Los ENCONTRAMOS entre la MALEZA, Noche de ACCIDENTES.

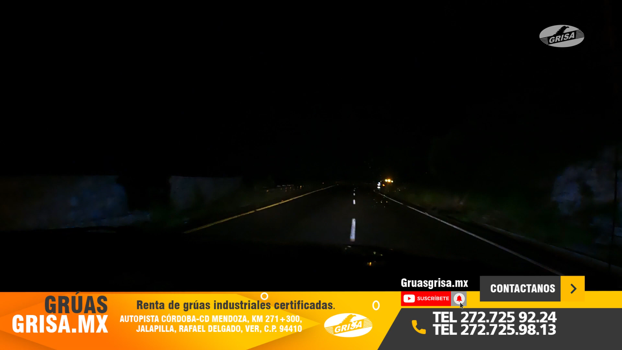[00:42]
Una noche lluviosa que pronostica una madrugada larga para los amigos de arrastre de Grúas Grisa. El reporte indica que fue en la entrada del poblado de Maltrata. Un kilómetro atrás nos encontramos a Oswaldo, que ya está abanderando para prevenir otro accidente, ya que es una zona de curvas. Un kilómetro adelante nos encontramos con algunas personas que están pidiendo la ayuda, ya que se habla de dos vehículos, uno a un costado de la autopista,